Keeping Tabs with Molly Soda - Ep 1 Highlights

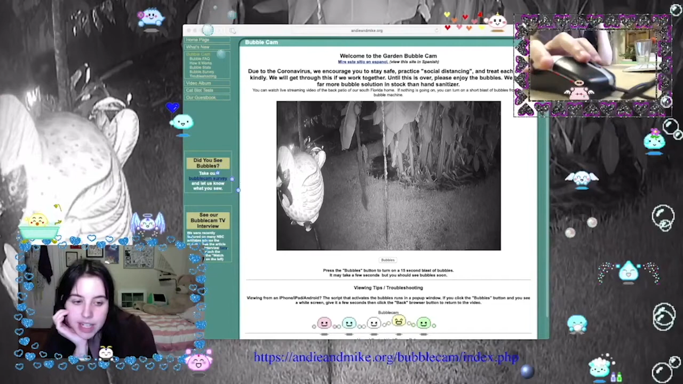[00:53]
so basically the idea is that you can turn on a blast of bubbles in this couple's backyard by pressing this thing that says bubbles so i'm pressing it right now isn't that amazing